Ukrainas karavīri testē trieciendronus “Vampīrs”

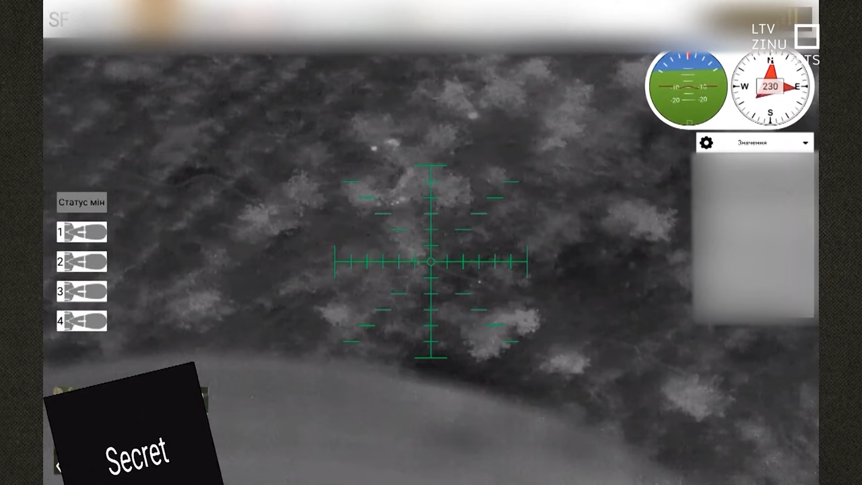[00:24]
Viens šā viņš izjauta dinamisko aizsardzību, bet otrs jau trāpa, izraistot kaujas eksploziju.